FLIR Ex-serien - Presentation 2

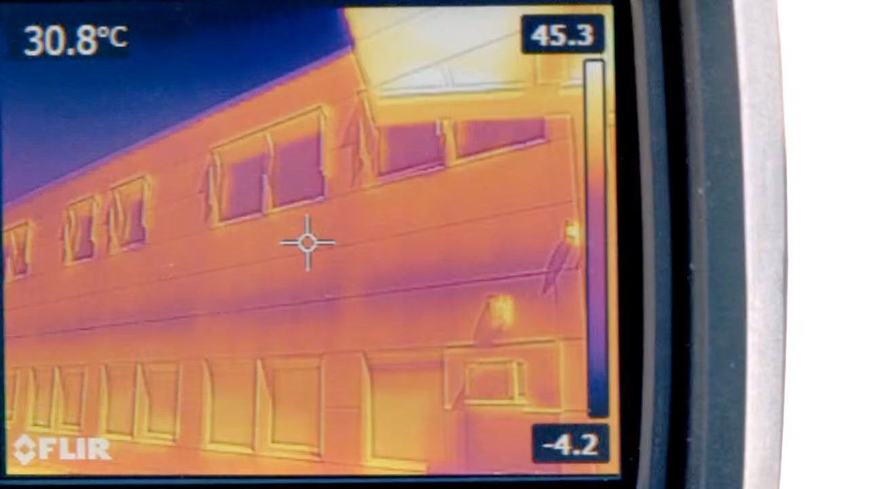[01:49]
On screen: spot 30.8°C
The FLIR EX-series is the perfect tool to find building related problems immediately.
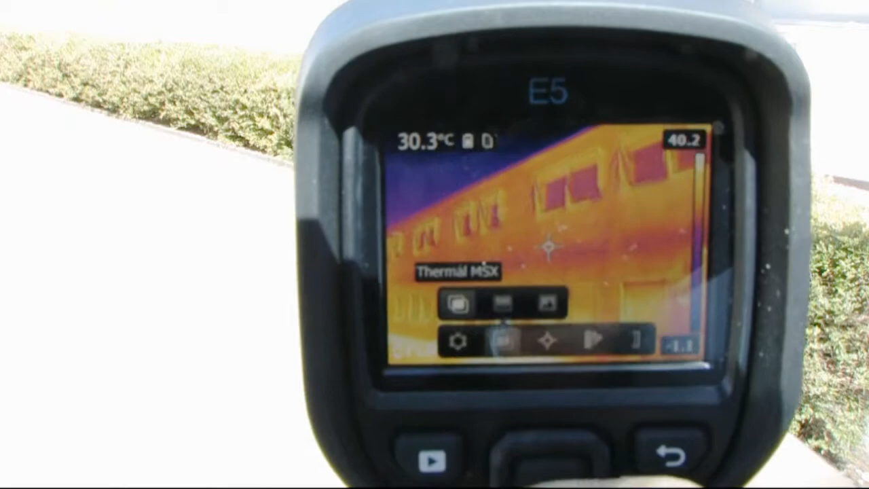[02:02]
On screen: spot 30.3°C
Different color palettes are available. FLIR patented multi-spectral dynamic imaging,
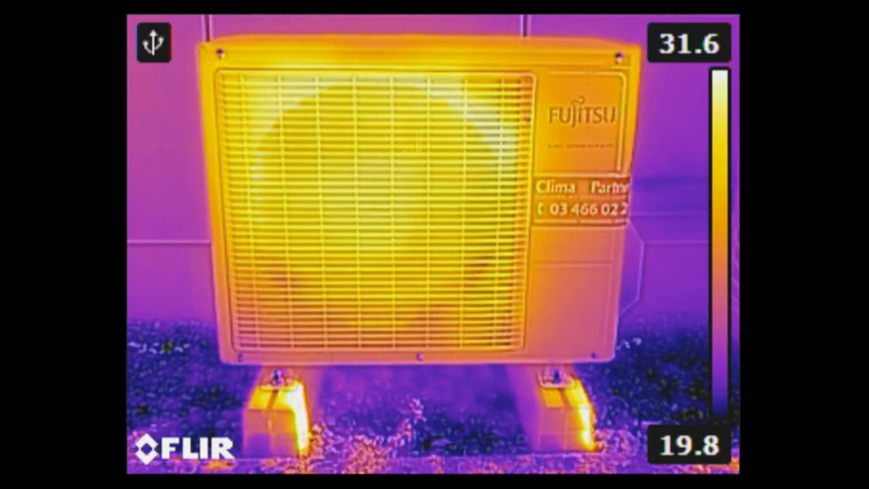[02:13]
also called MSX, ensures crisp, detailed thermal images.
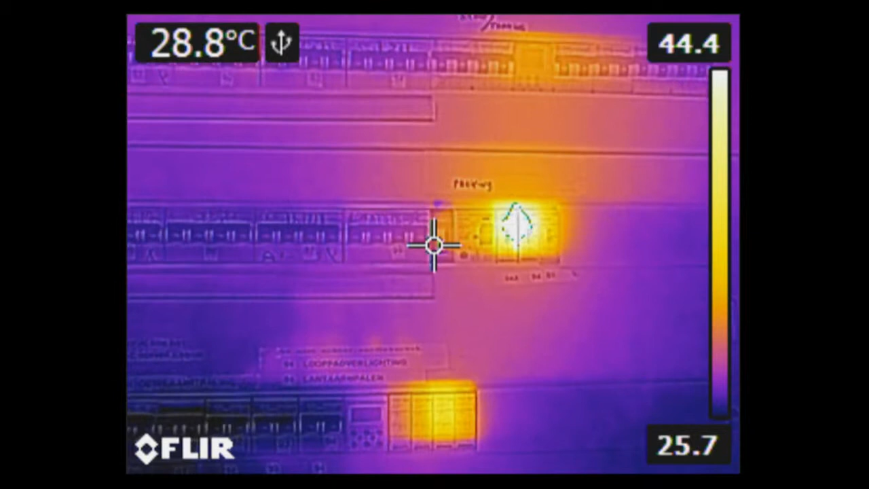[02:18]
On screen: spot 28.8°C
The FLIR EX-series is a feature-rich thermal imaging camera.
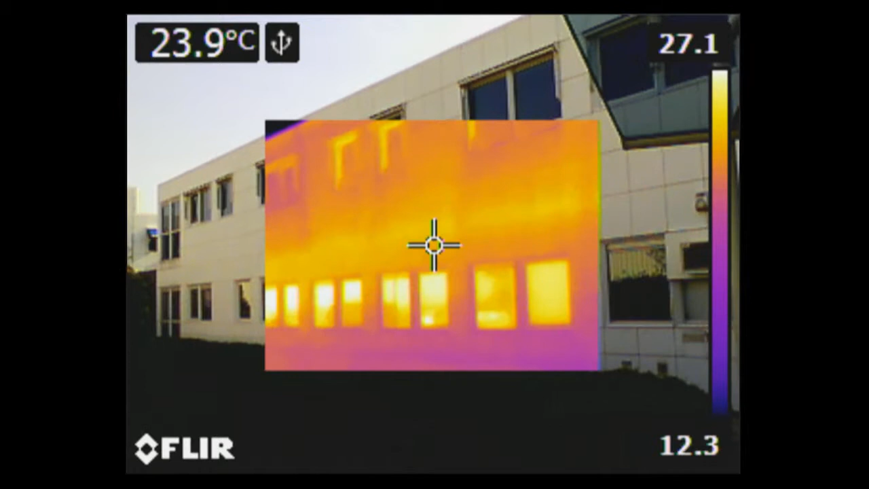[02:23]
On screen: spot 23.9°C
Depending on the version, it's equipped with useful features like picture-in-picture and color alarms.
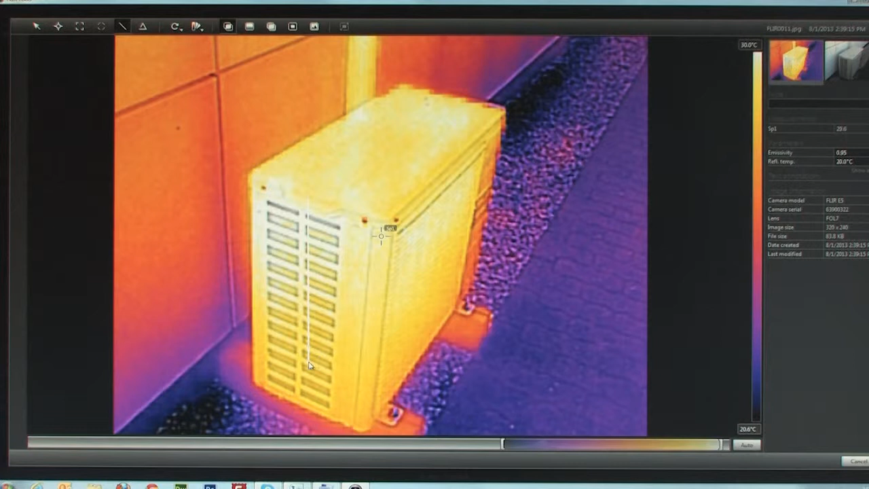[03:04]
Further analysis of your thermal images can easily be done in FLIR tools as well.